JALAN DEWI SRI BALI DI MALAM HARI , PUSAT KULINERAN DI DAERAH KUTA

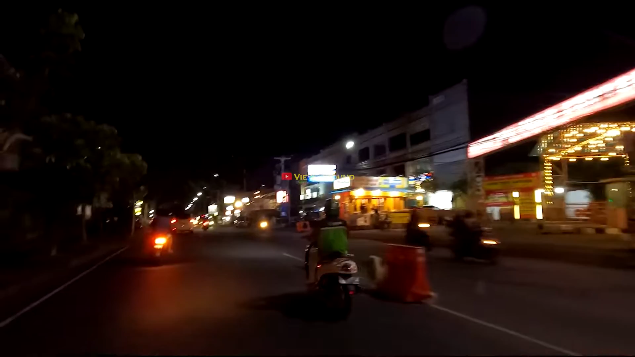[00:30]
Sekarang gue mau review Jalan Dewi Sri ya, kalau nggak salah ya, di malam hari nih, guys.
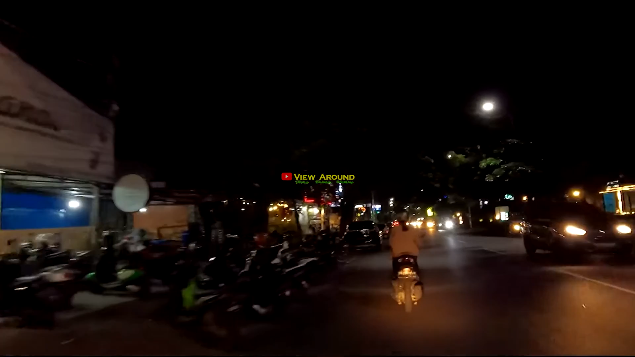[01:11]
Jalan Dewi Sri kita review ini banyak menjual makanan.
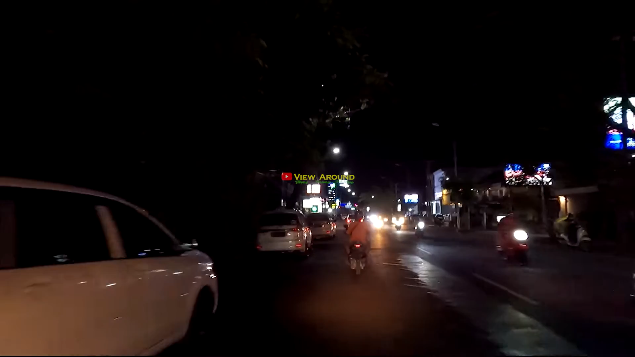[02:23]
Ini ada warung Laborna. Jalan Dewi Sri